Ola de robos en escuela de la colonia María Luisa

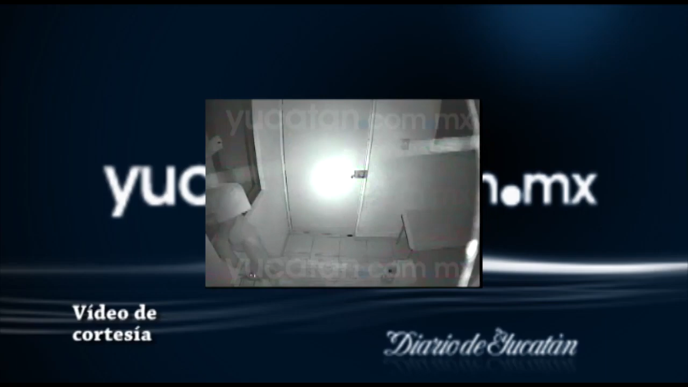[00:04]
Personal docente del Jardín de Niños y Estancia Infantil Los Pequeños Travesos, localizada en la colonia María Luisa, denunciaron una ola de robos en el centro escolar.
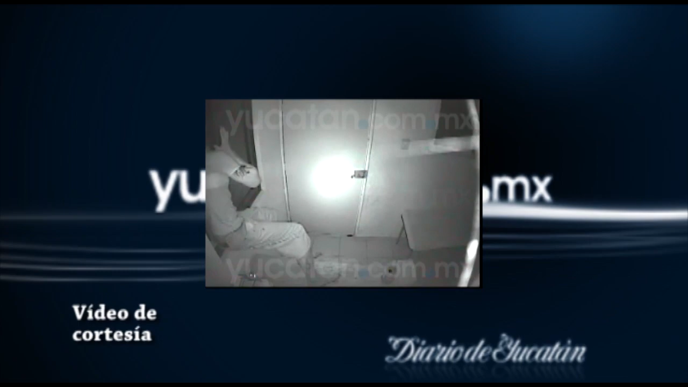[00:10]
En el lapso de una semana les robaron en tres ocasiones. El ladrón, con un amplio historial delictivo, fue captado por las cámaras del circuito cerrado del centro escolar.
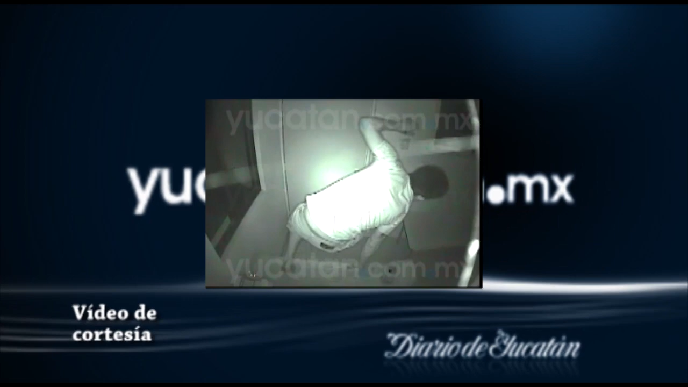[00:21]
Los videos y fotografías fueron entregados a la fiscalía, sin embargo, ahí les dijeron que no podían hacer nada, ya que tiene su proceso.